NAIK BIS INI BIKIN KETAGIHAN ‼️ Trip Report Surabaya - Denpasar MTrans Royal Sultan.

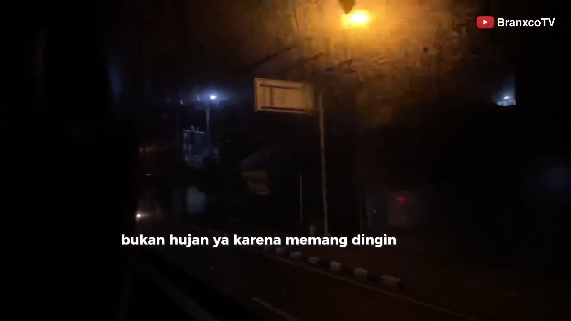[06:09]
dan ini kacanya ngembun teman-teman bukan hujan ya karena memang dingin banget AC nya full dan terasa sudah sampai daerah mengwi